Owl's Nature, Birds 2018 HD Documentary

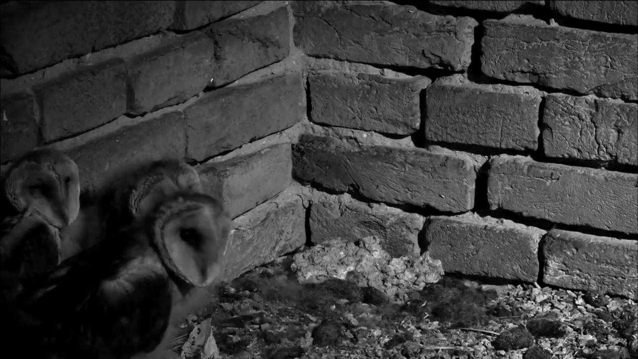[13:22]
Barn owls don't build nests, instead preferring the protection of nooks and crannies.
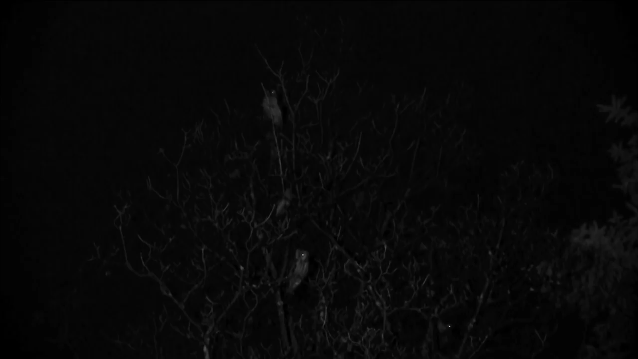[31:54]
In the Serbian town of Kikinda, long-eared owls perch in the trees, just like Christmas decorations.
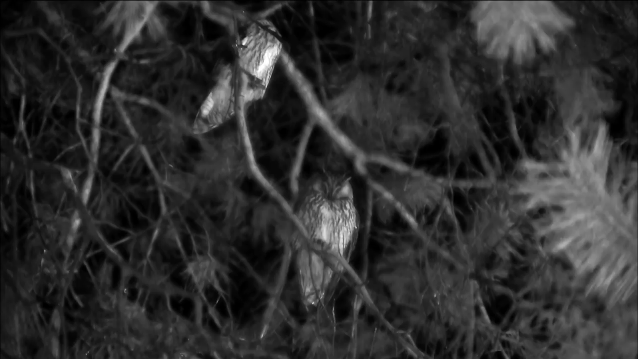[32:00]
It looks magical, but there's an entirely practical explanation.
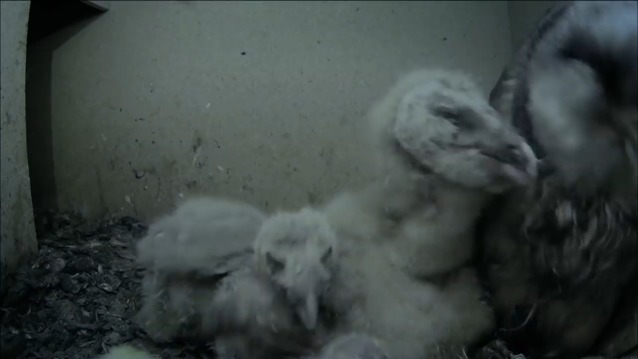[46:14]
So they're all different in size. The oldest is almost a teenager.